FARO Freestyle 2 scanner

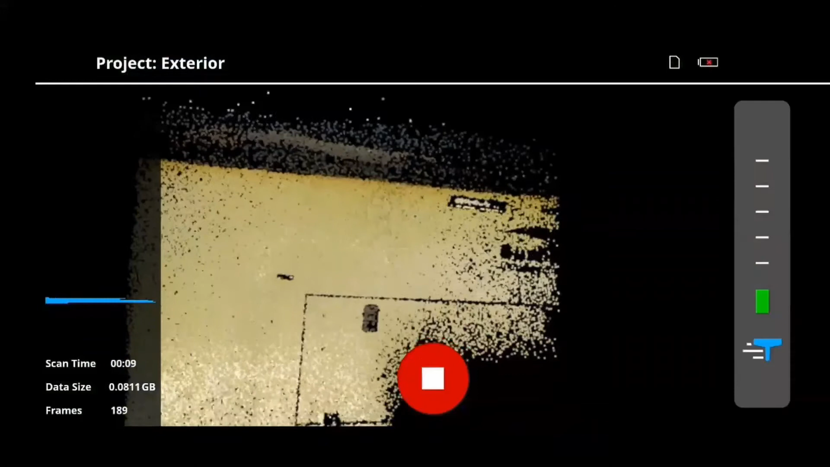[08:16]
provides feedback in the form of vibrations to alert you that you are either too close to an object or an adjustment needs to be made another feedback feature is the bar that is popping up
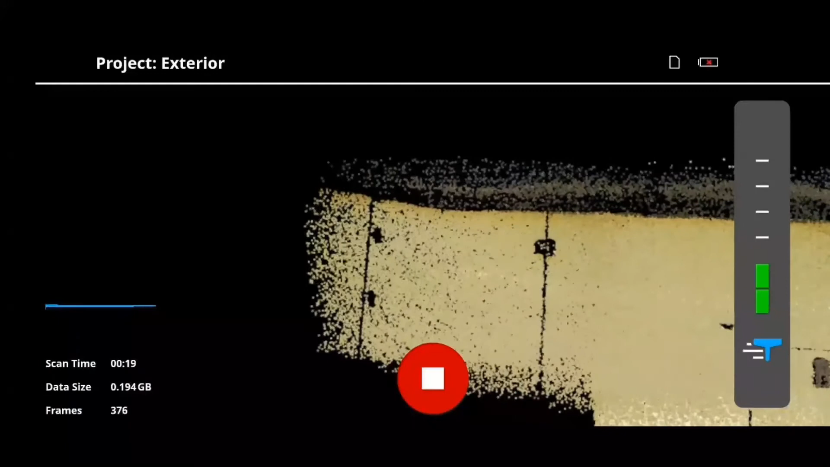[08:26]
on the right thing that turns red as soon as it sees a single flat surface it will
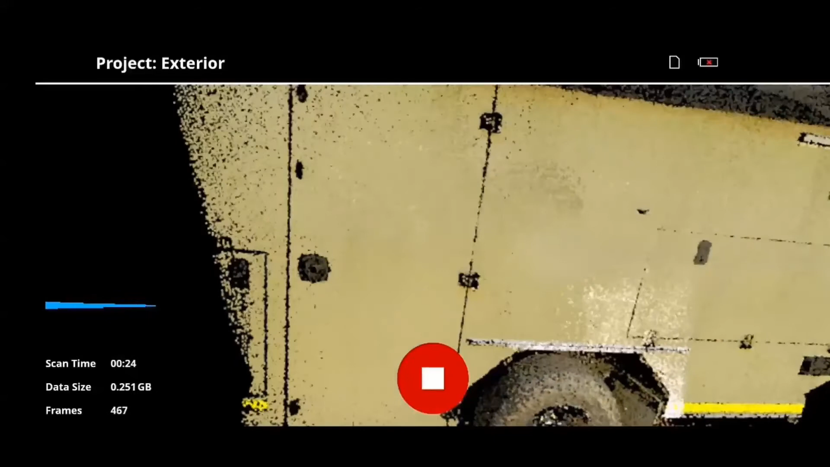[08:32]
warn you before it starts losing track of that area so this
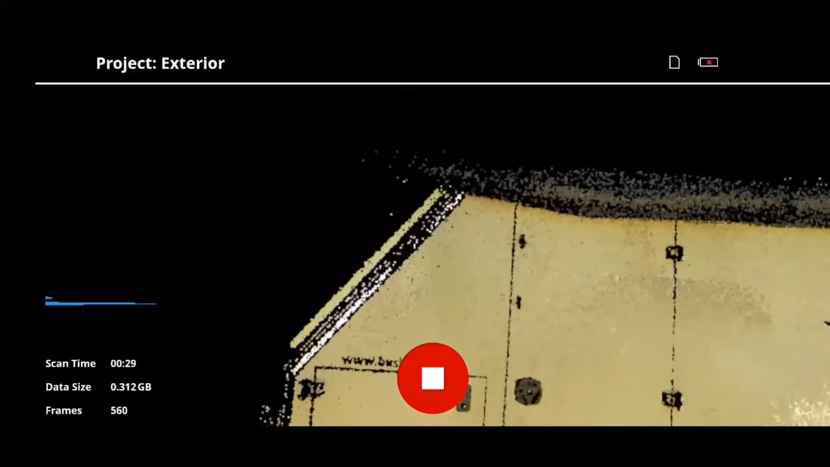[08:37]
can easily be corrected by placing targets that's provided on the surface and